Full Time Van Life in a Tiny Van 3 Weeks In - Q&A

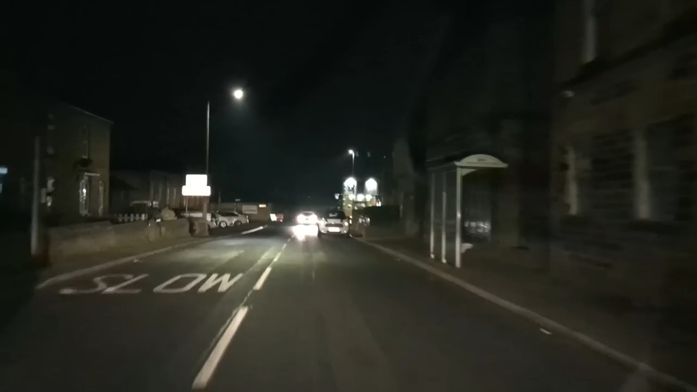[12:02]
if you go on the app, park for night,
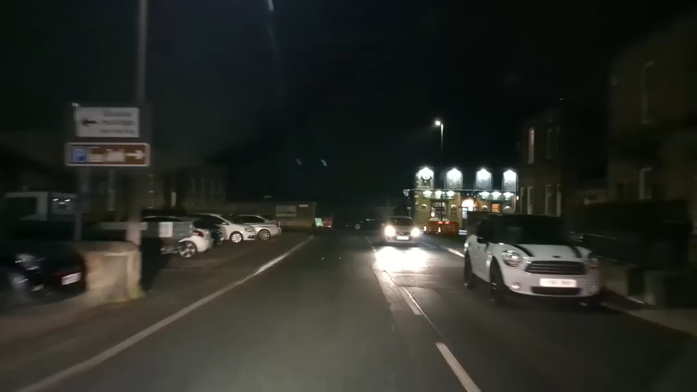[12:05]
there's a car park down here. And you're allowed to park overnight. Private car park.
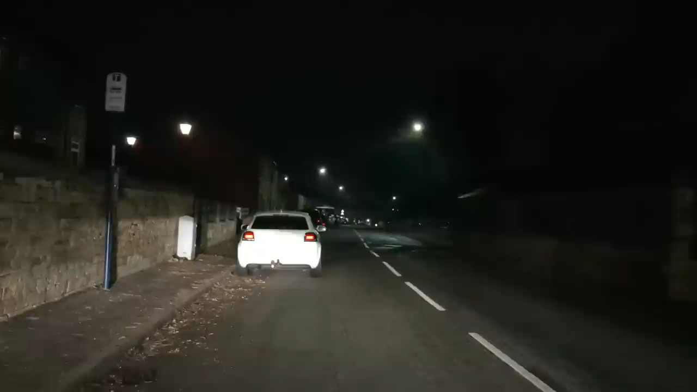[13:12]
So I need to back up a bit. So we've got church on one side. And we've got like an industrial thing on the other side. And we've got like an industrial thing on the other side. And we've got space for buses to get in. and I'm going to have to, I'm feeling that. and I'm feeling that. that feels good. I've just pulled around corner.
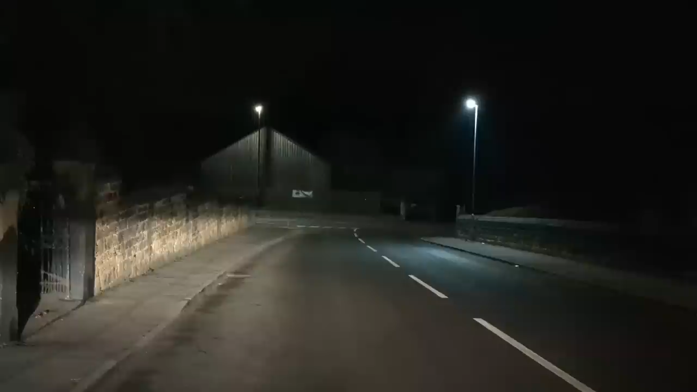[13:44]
So it was a same church. But I was just off Main Road. So it's an even look a bit quieter. It's not like this.